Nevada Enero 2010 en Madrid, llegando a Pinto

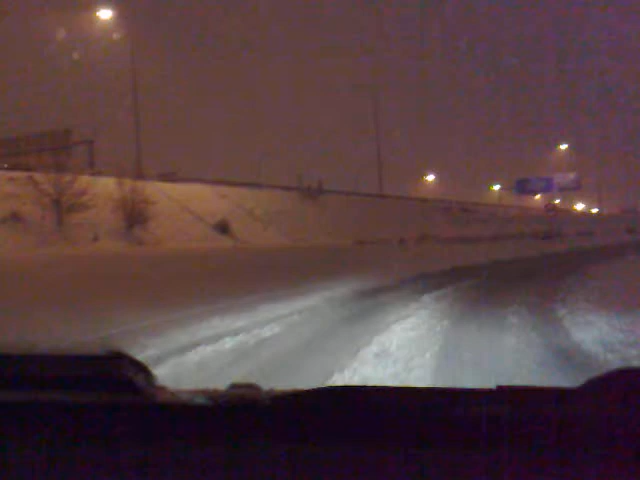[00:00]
estamos en el polígono de nasica nos perseguía un camión con mil coches encima de esos que al tocar el freno se van teníamos un coche delante que iba a uno a uno ahí al fondo vemos nasica nosotros vamos despacito hay